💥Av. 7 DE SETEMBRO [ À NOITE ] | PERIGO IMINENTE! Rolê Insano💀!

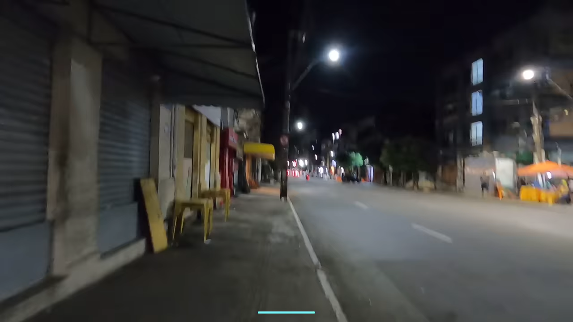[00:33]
Nesta lateralzinha aqui, ó, tem alguns barzinhos. Aí eles colocam as mesas aqui na calçada e o pessoal fica aí. Batendo papo, tomando uma cervejinha e curtindo à noite. Mas hoje é uma quarta-feira. Dá pra ver ali algumas pessoas ali do outro lado.
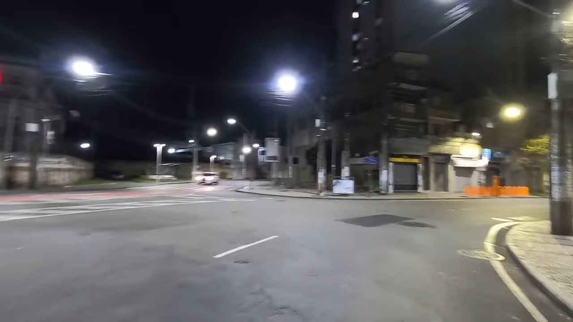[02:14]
Sendo que essa região, quando se fala, por exemplo, que se está indo pra Avenida 7,
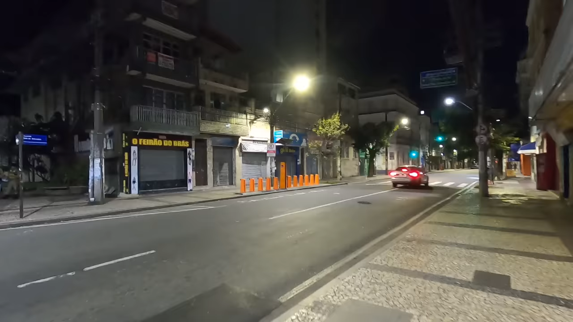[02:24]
tá se referindo a essa região, que é aqui onde começam... Ah, veja que tem policiais ali, ó. É aqui onde começam as lojas, né?
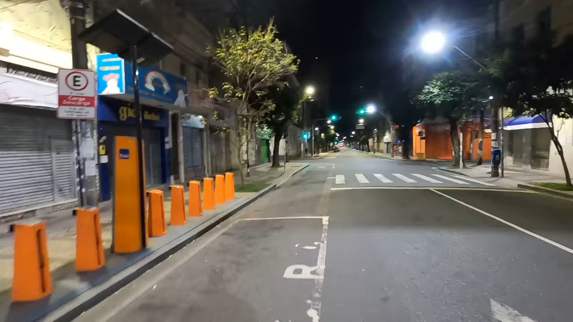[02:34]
Daqui, praticamente, até lá próximo à Praça Castro Alves. Durante o dia, pra você encontrar aqui...
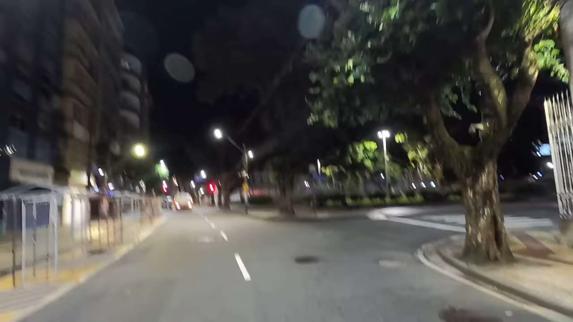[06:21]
Ali é a Praça da Piedade.
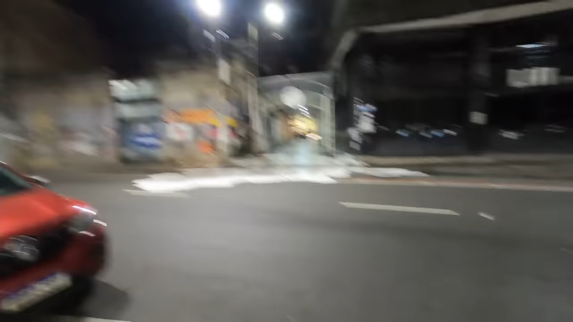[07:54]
Esses beitos aí é onde os camelôs, né? Colocam durante o dia seus nítulos pra vender. Antigamente ficava muito na rua isso aí, né? Então meio que ordenaram eles aí. Mas ainda tem muitos camelôs nas margens dessas duas avenidas.